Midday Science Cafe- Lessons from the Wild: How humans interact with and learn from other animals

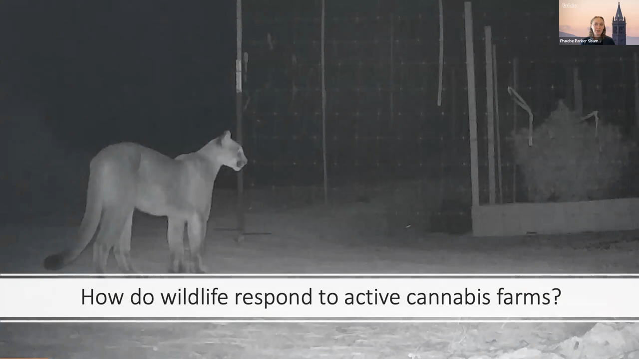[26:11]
So for this research, I use wildlife cameras on and surrounding active cannabis farms and analyzed wildlife attraction and avoidance. And I have an example of some of the reasons, some of the results from that work.